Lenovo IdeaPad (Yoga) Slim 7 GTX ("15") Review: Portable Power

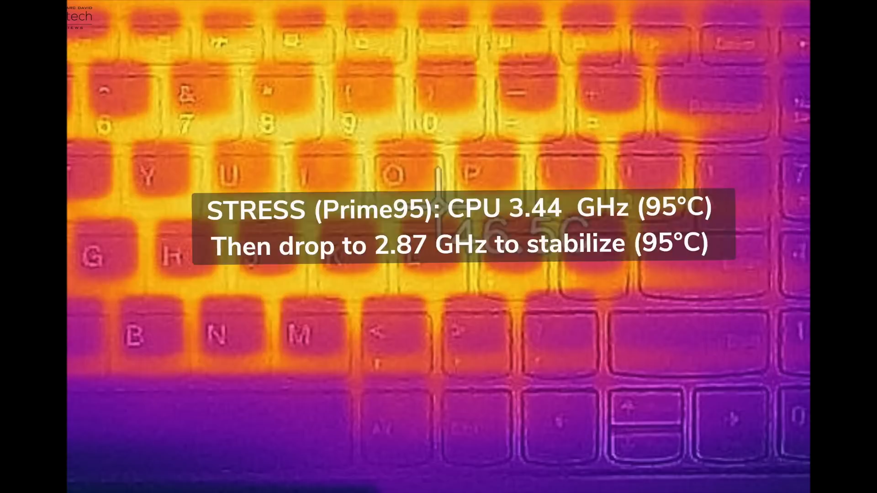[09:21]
as far as surface temperatures are concerned they maintain pretty decent temperatures although
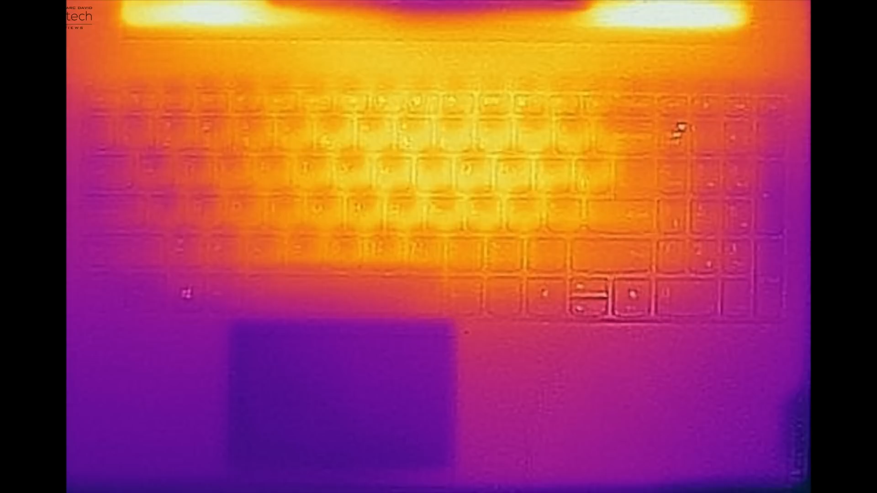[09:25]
it got a little bit hot by the keyboard as you see here now you'll notice that there are two fans in terms of the cooling and they will kick